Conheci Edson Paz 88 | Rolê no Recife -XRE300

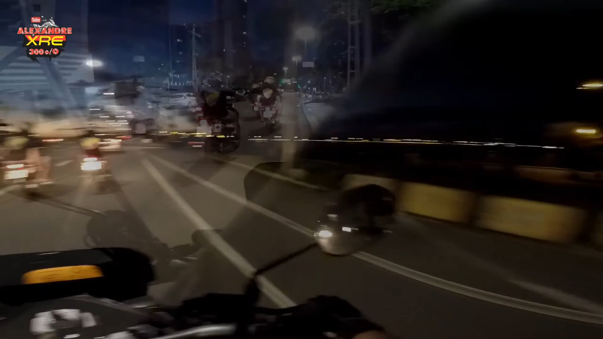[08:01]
Olha só a paisagem do cais José Estelita. Ali as torres gêmeas.
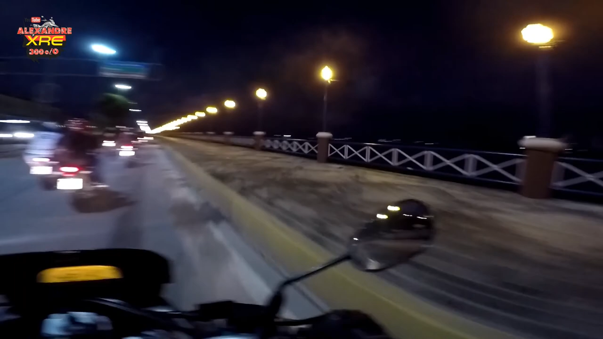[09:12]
Passamos ali na ponte, não dá pra ver.
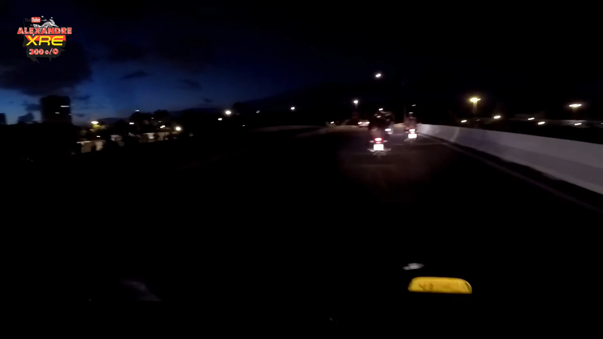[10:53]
Deixa eu ficar em pé aqui pra ver se... Tá, acho que essa hora não pega não. Curva acentuada.
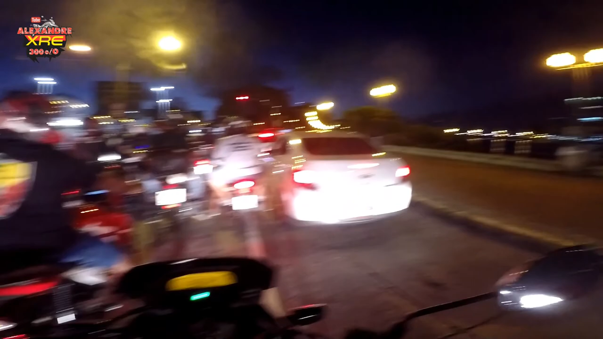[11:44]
Mas é bonito.
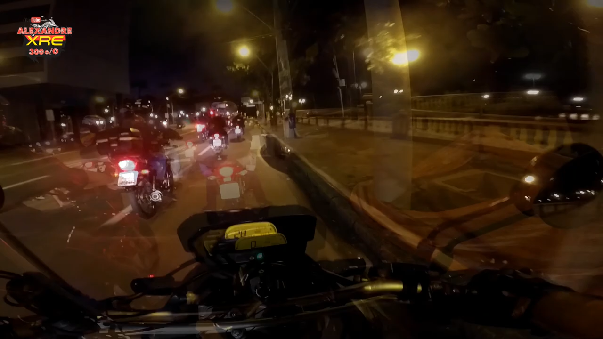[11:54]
Que espetáculo de luzes e cores.